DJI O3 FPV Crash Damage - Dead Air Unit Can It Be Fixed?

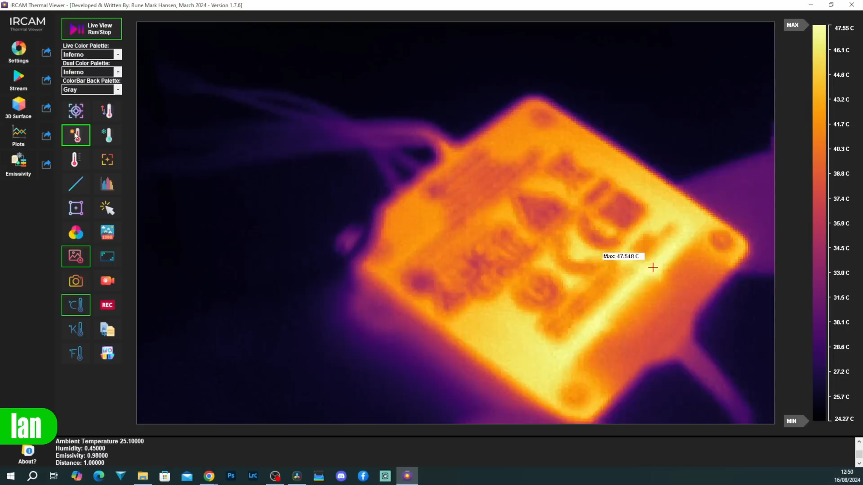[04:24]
So, what I'm just going to do is power this back up again and then we'll see what happens. Oh, yes. We can now see the temperature starting to change on that side there.
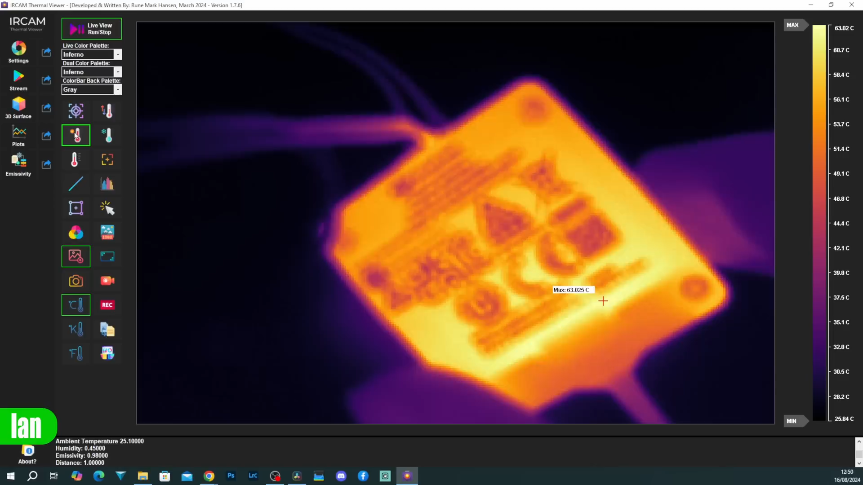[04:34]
It's not shorted out, but it's definitely getting hotter. It's a slow heat.
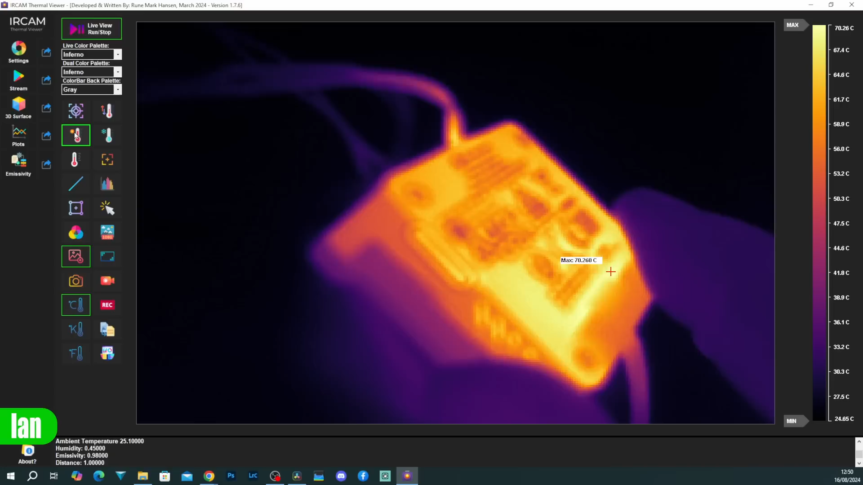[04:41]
On screen: max 70.260°C
Oh, it's definitely getting hot. You can now see it's at 70 degrees. Yeah,
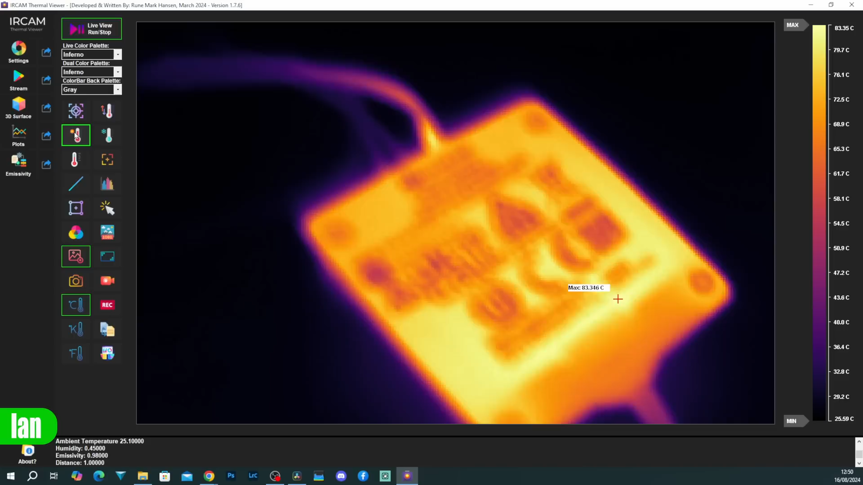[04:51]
On screen: max 83.346°C, scale top 83.35°C
so clearly we have a very big short going on with this. Okay, so let's start with the teardown and see what's going on.
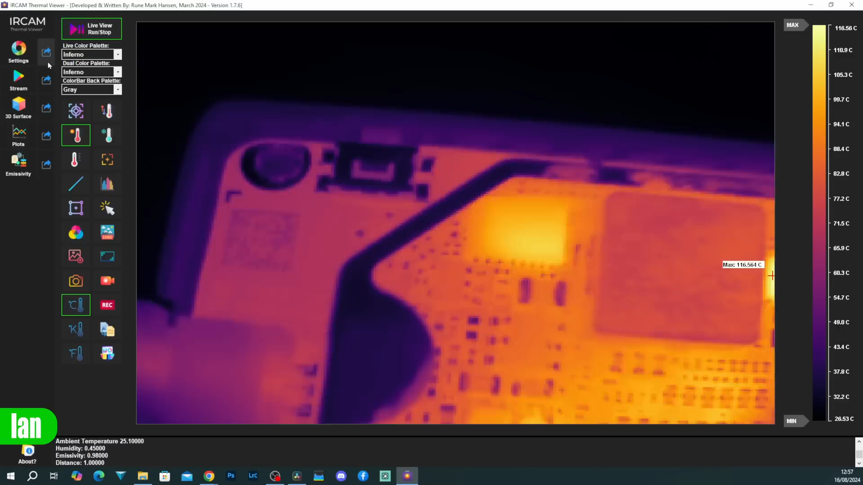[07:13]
On screen: scale top 116.56°C, scale bottom 26.53°C
Okay, right on that IC. Definitely a short. Definitely something on that IC there as well. That's getting incredibly hot too. There's a lot getting very hot here very, very quickly.
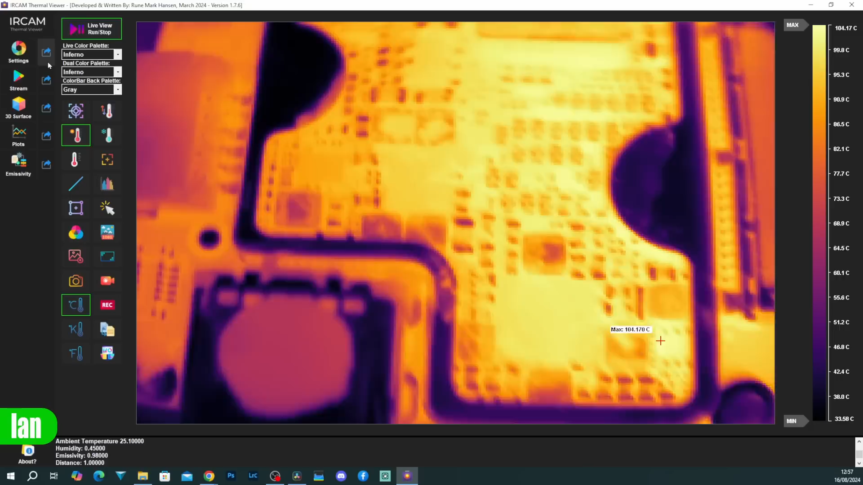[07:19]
On screen: max 104.170°C
But also, some of that heat looked to be from the other side of the board, so I think we need to get them out and have a look at what's going on. Okay, so let's just get it completely torn down now. Let's get it all apart and then we'll have a good look around it.
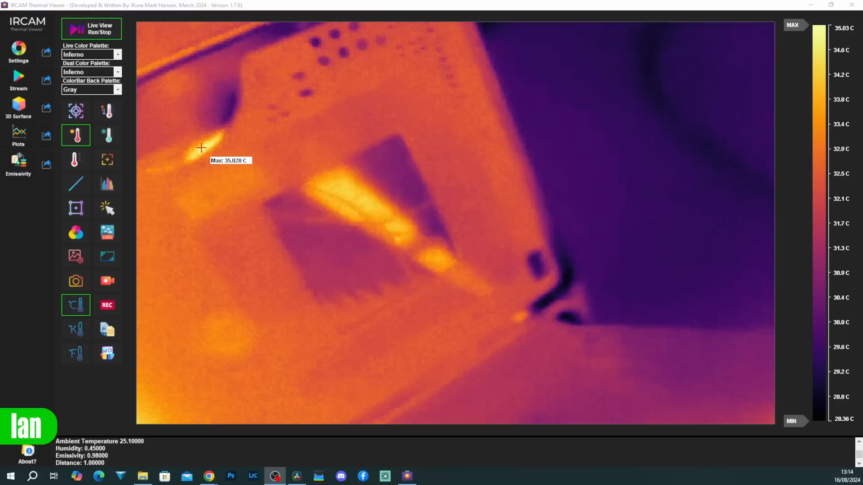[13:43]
On screen: scale top 35.03°C, scale bottom 28.36°C
Now, just to quickly show you this ASIC under the thermal camera when we fire it up, let's just see what happens. Oh, there, instantly, now you can really see the cracks in the chip. That gives you an indication of the mess that it is in.
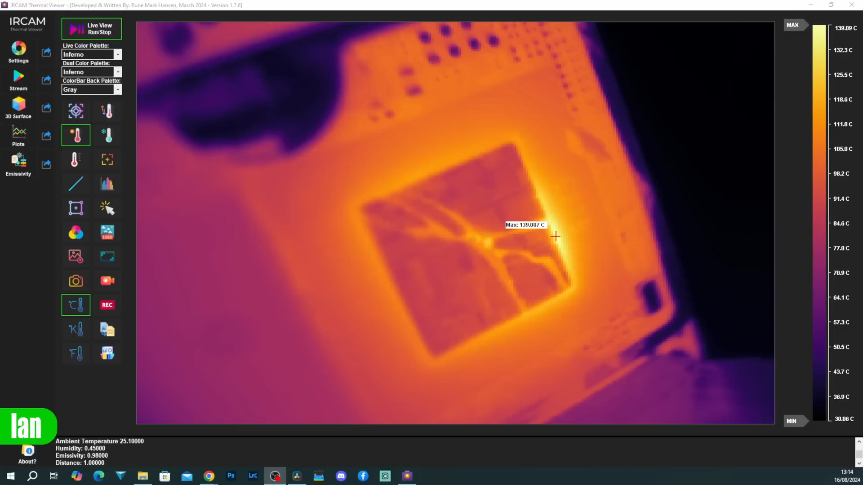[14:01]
No recovering from that one. Well, I did call it at the start. I had a feeling that would be the case.